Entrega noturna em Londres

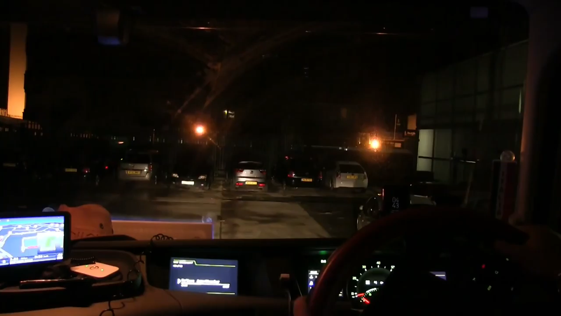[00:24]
Tamo junto, galera. Vamos ver se eu saio por aqui.
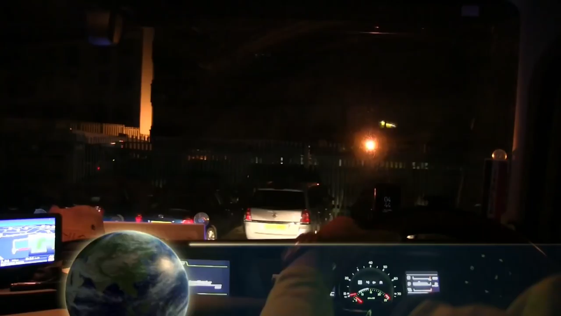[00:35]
Aqui seria contramão, mas essa entrada deles aqui ficou muito, muito sem graça, né?
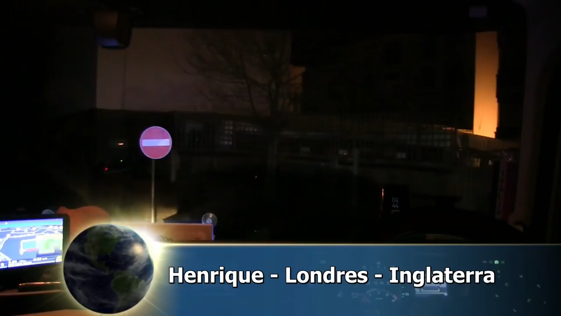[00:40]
Vou por aqui mesmo. Cheio de carro ali.
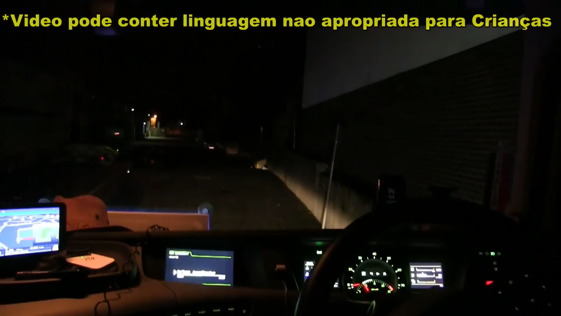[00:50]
Nós vamos na contramão. Diretamente de Londres, 4 horas e 44 da manhã. É nóis aí, diz nas veias.
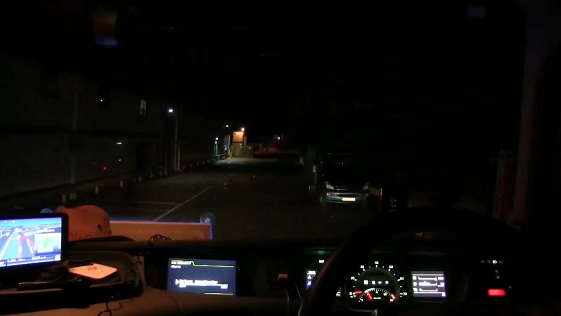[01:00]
Novelita pra Macho Man. Saindo aqui da supermercado de Harrow.
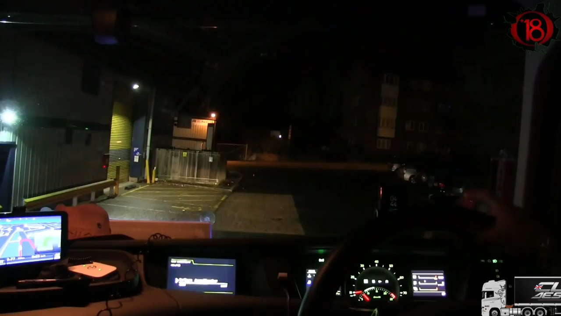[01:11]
Agora nós vamos em outro aqui em Queen. Como é que chama aqui o lugar? Deixa eu ver aqui. Acho que é Queensbury.
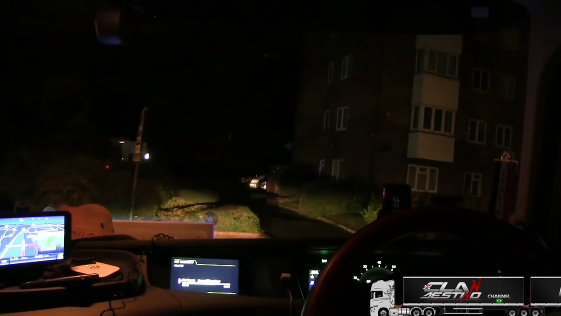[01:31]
Queensbury. E aqui pertinho, né? Colado aqui. Hoje duas entregas.
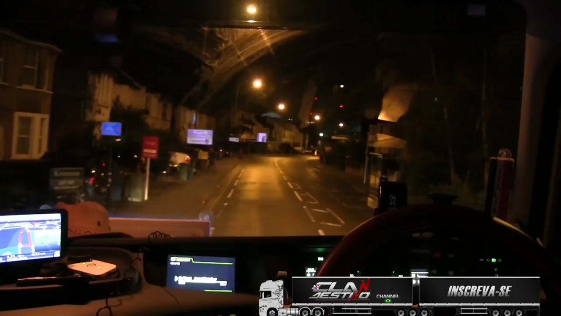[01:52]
Deixa eu dar uma olhada aqui, porque aqui não... O navegador manda ir para um lado. Onde é que eu tô? Tem ninguém na rua mesmo? Só nós. É na segunda rotatória ali mesmo.
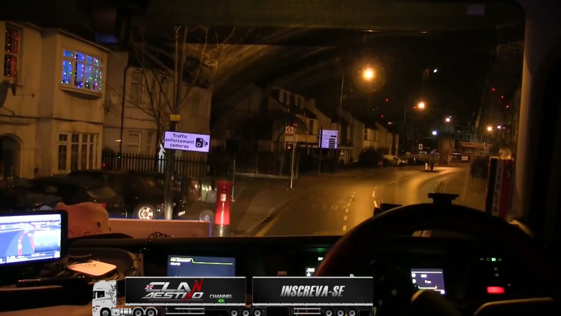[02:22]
É ali onde eu tinha pensado. Tá certo, ó.
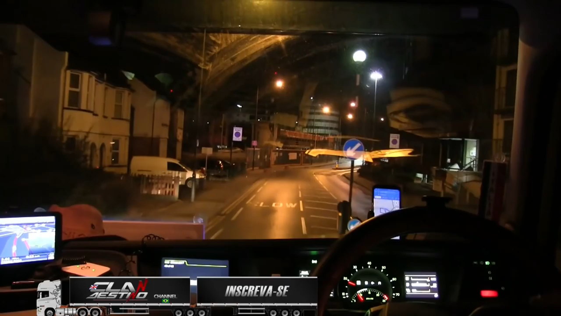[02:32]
Uma rotatória aqui, essa aqui também dá lá. E justamente o navegador tá mandando ir por ela? Não.
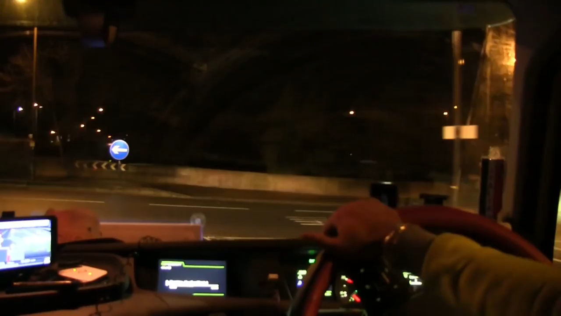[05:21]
M25 M1, ó. Já sei que eu vou pegar por aqui depois, né? Watford. Wembley.
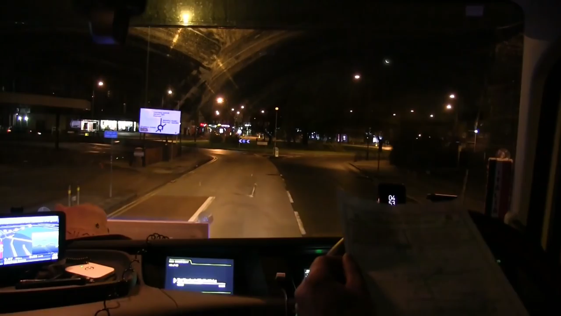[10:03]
Westmoreland. Honey Pot, tá certo. Agora tem que procurar essa aqui.
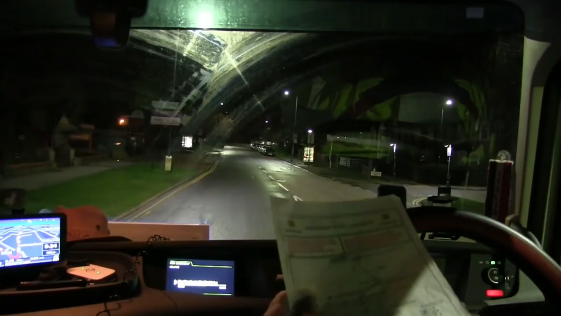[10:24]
Acho que é antes do supermercado, né? Pelo mapa deles eu deveria vir de lá pra cá, né? Mas eu tô indo daqui pra lá.
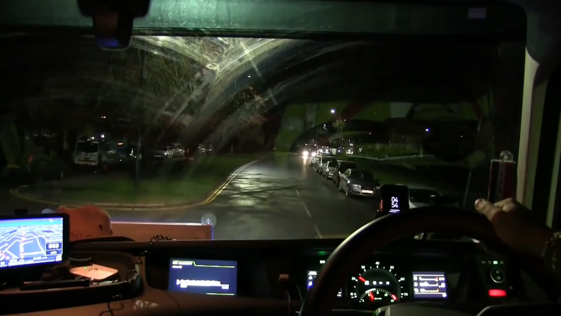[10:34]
Então a rua que eu tenho que virar, acho que é antes, né?